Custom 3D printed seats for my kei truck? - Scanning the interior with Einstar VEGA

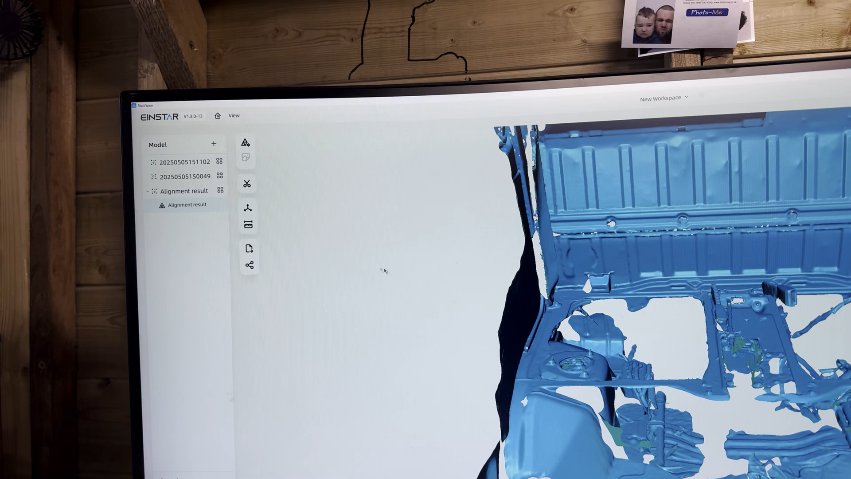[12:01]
between a couple of nine points so if we go to measure we can
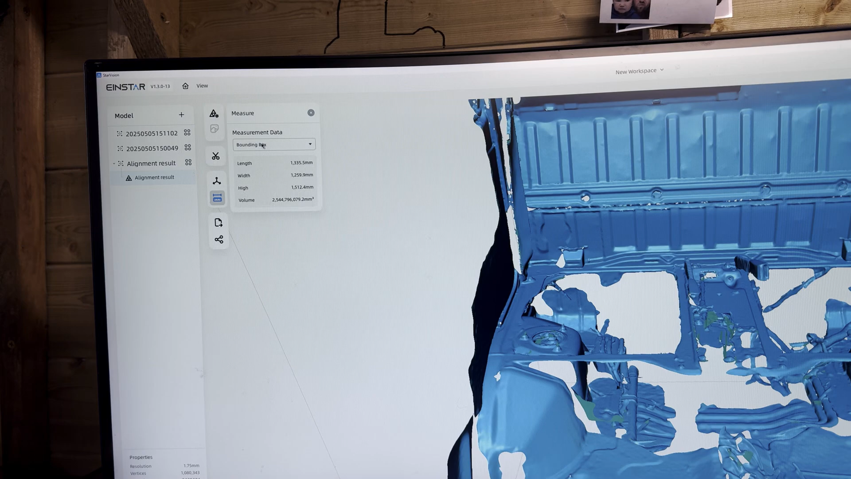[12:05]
measure distance select two points on the surface so we're going to go from
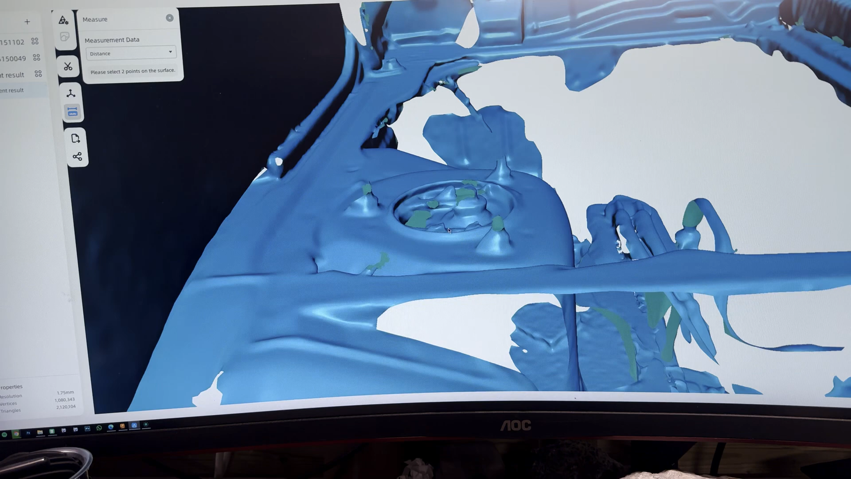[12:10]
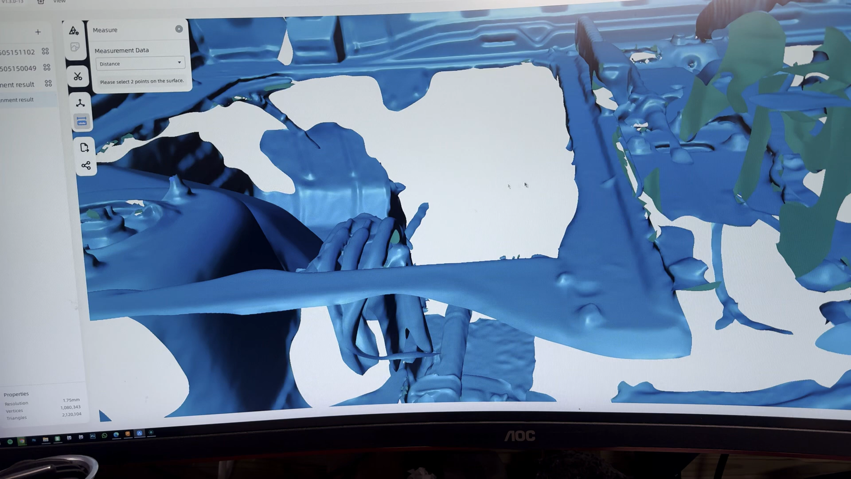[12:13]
that bolt to that bolt and
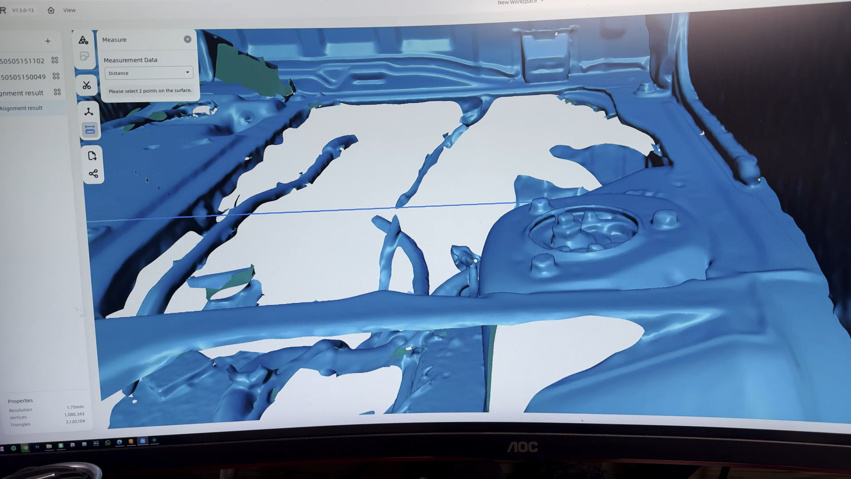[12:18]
according to this that should be in a straight line
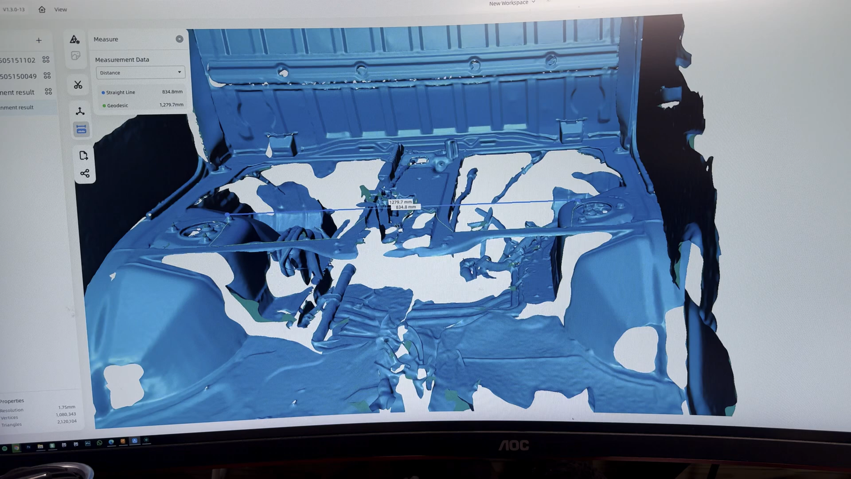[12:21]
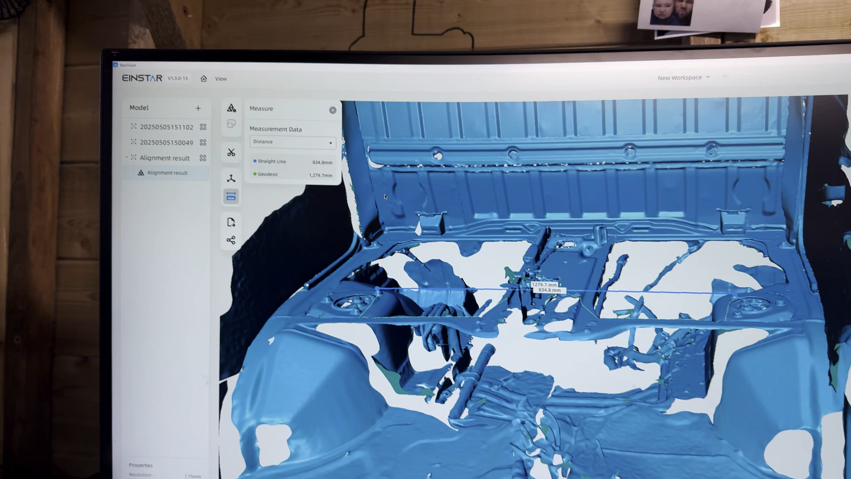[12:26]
834.8 millimeters so let's get back to the truck just double check that make sure everything's accurate